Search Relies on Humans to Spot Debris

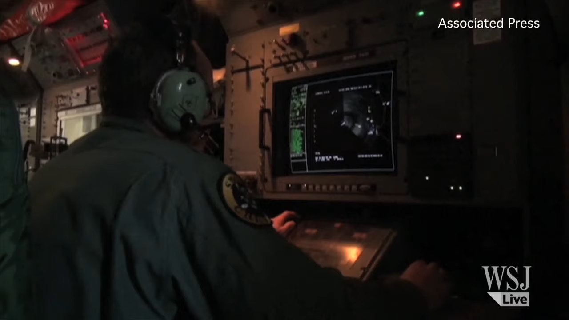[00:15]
Aircraft radar unable to locate anything yesterday due to stormy weather and cloud coverage,